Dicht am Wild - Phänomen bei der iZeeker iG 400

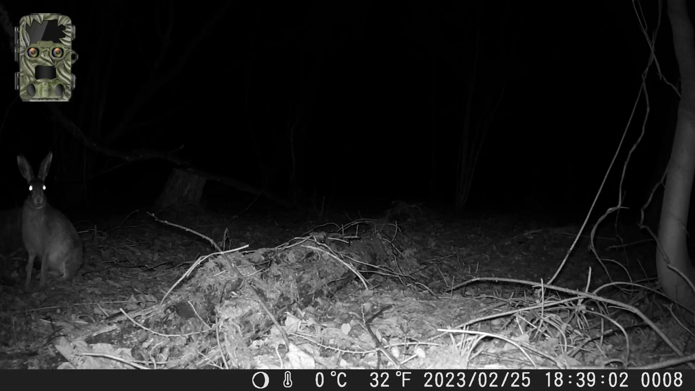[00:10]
Heute gibt es wieder ein paar Impressionen aus dem Wald, welche meine Kameras eingefangen haben. Im Einsatz ist die iZeeker
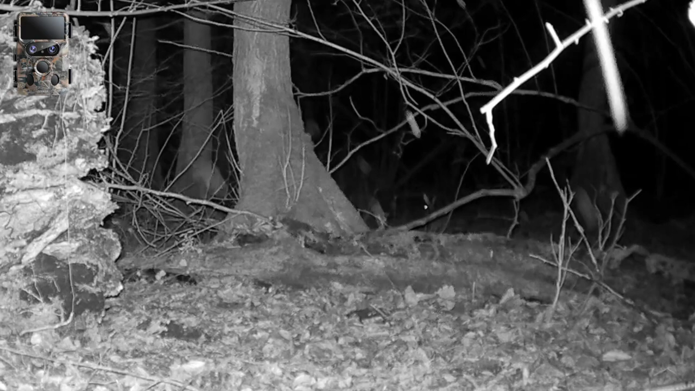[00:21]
IG400 und IG600 sowie die Coolife H8201, die ich schon lange nicht mehr im Einsatz hatte.
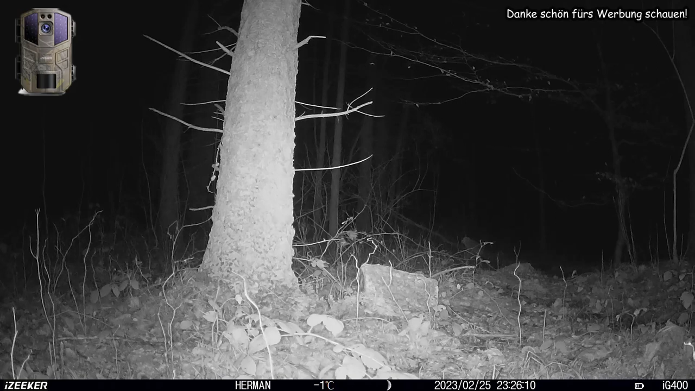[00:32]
Wenn ihr regelmäßig meine Videos verfolgt, dann merkt ihr, dass ein Zeitsprung stattgefunden hat seit dem letzten Video. Ich hatte zwar die Kameras zwischendurch gewechselt, aber es war in den vorhergehenden zwei Wochen einfach nichts los oder das Videomaterial war eher dürftig. Es hatte unter anderem auch an dem schlechten Wetter gelegen.
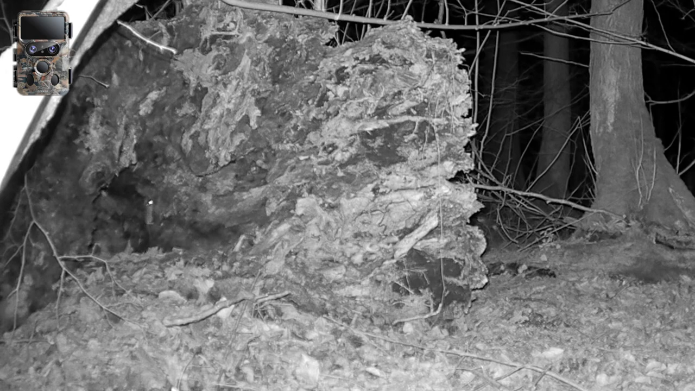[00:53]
Ende Januar bis Anfang Februar hat es fast nur geregnet. Zum Glück beruhigte sich etwas das Wetter und es ergaben sich wieder schöne Aufnahmen. Auch habe ich zwei Standorte gewechselt, wie hier bei dem umgekippten Baum, wo sichtlich eine Waldmaus lebt und dort relativ gut geschützt ist vor der Witterung und vor Fressfeinden.